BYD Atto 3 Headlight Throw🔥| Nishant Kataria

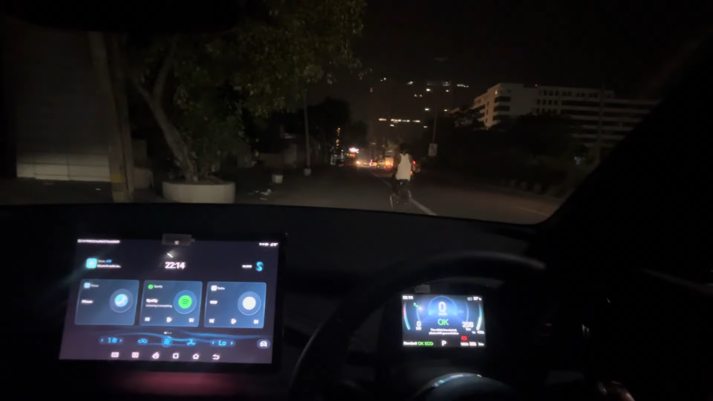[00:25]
यह इसकी हेडलाइट लोबीम होना है
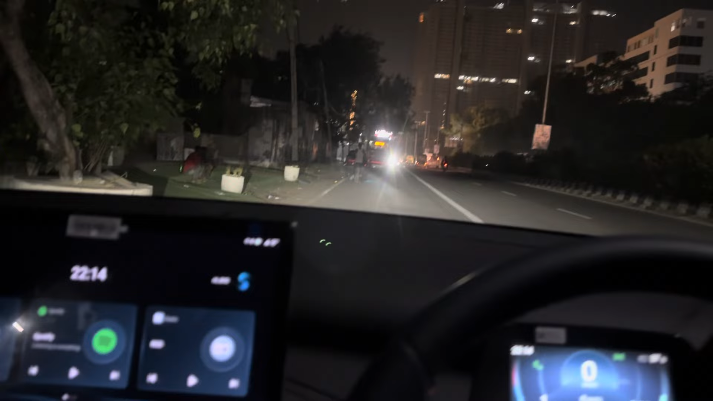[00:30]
अभी यह लोबीम है यह है मैं अभी देखता हूं अगर आगे अंधेरा होगा ना थोड़ा और जादा तो मैं अंधेरे में भी आपको एक बर्स का व्यू दिखा देता हूं कि यहां पे तो रोड पर बहुत जादा लाइट है तो आप